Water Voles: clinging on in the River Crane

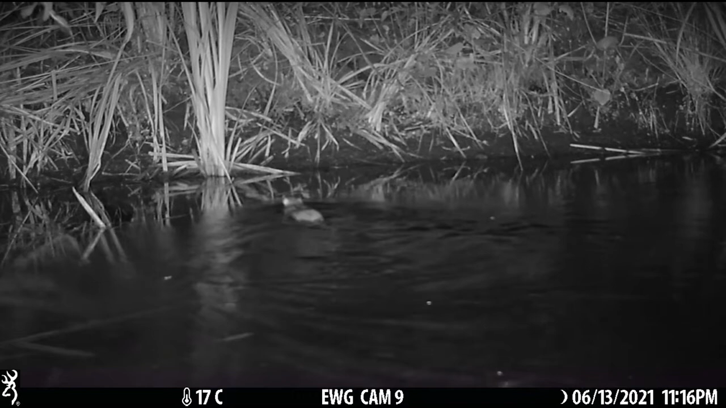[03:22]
The first hopeful discovery turned out to be brown rats, a species commonly confused with water voles when it occurs in aquatic habitats. Swimming rats sit low in the water with their pointed head and prominent ears protruding.
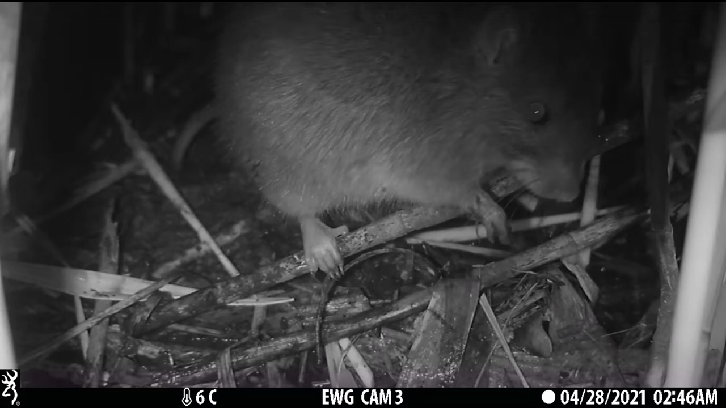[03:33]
A contrast with the rounded features of voles. They also have a more bare tail than the fur covered tail of a water vole.
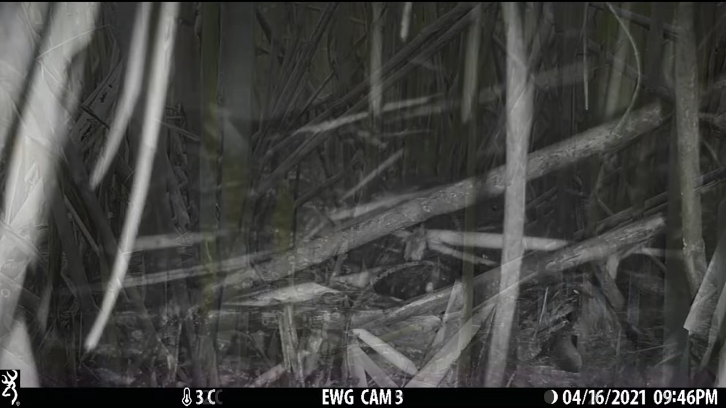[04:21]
The splash or plop of an alarmed water vole can also indicate their presence. These ones were startled by moor hens.
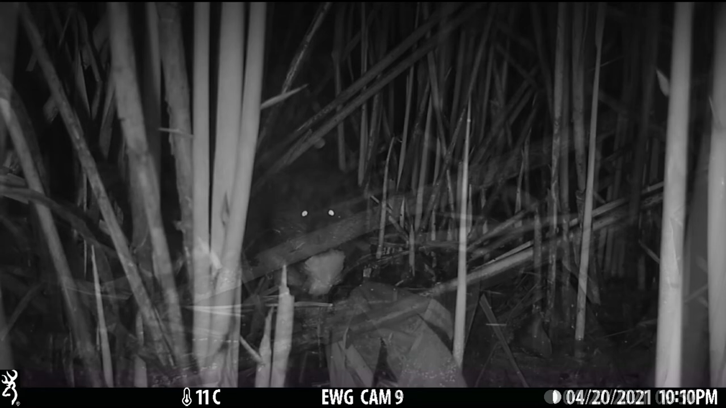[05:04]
But the question remained, were they breeding here successfully? With fragmented or isolated populations, inbreeding can become a problem and lead to colonies dying out. Here's one eating flag iris. Have a listen. Another with a nettle. And reeds were a firm favourite.
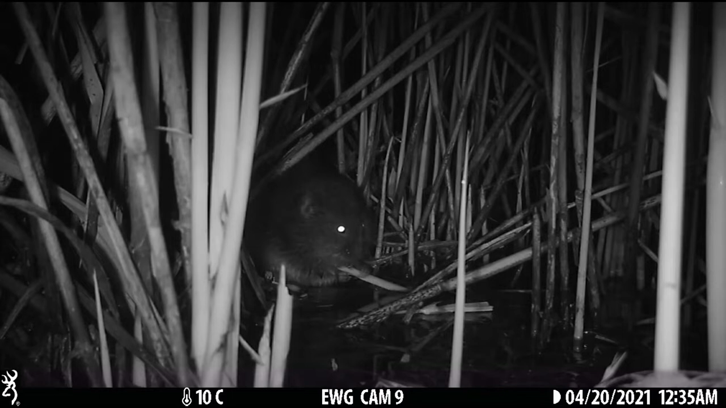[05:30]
They also collected fluffy reed tops, presumably for bedding inside their burrow systems. And the cameras showed up lots of other wildlife too.
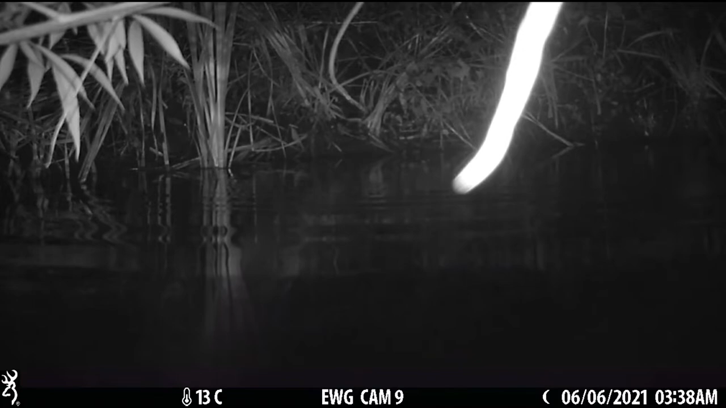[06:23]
And excitingly, we got great views of Chetty's warbler, a skulking and elusive reedbed specialist.
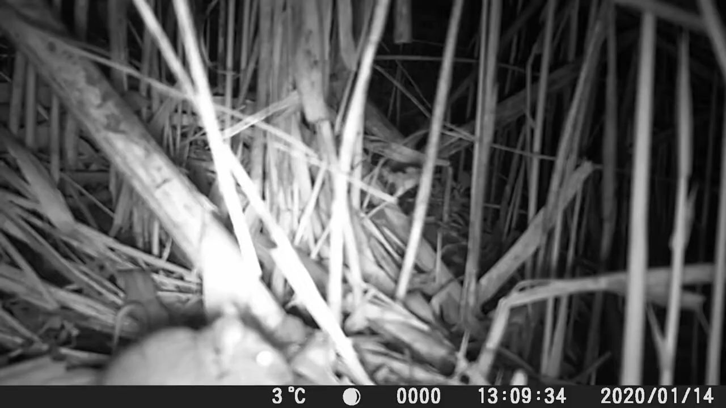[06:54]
Woodmouse, the third rodent species detected. Wrens aplenty.